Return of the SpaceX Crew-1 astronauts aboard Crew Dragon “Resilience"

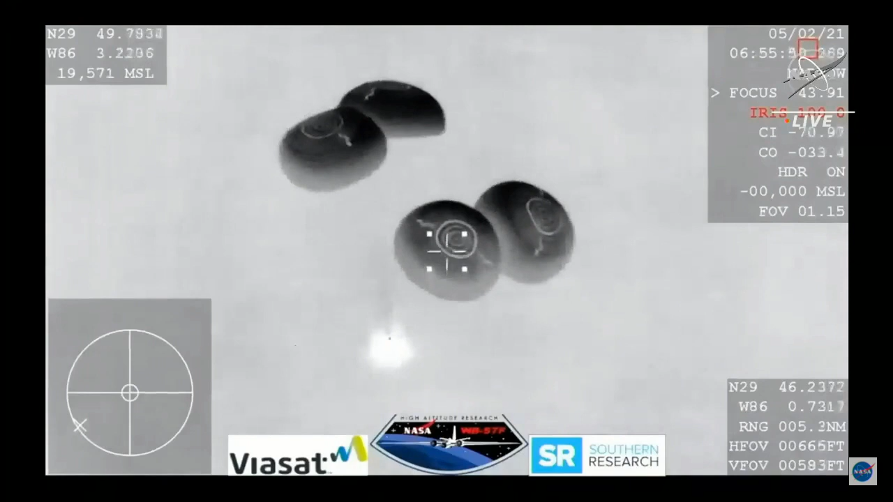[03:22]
And SpaceX, we show nominal descent rates, 200 meters. Brace for splashdown. Space 6 copies. Brace for splashdown. Space 6 copies.
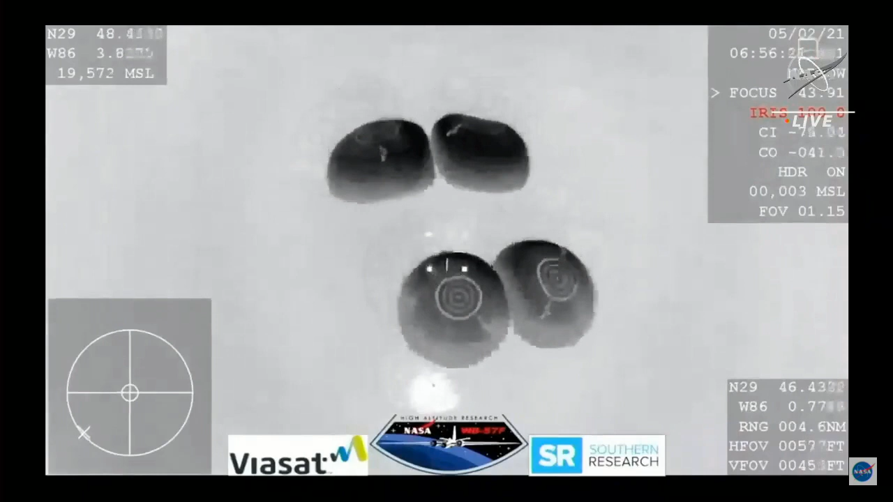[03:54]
Brace for splashdown. Seconds away from splashdown. Everything nominal aboard crew Dragon Resilience returning to Earth.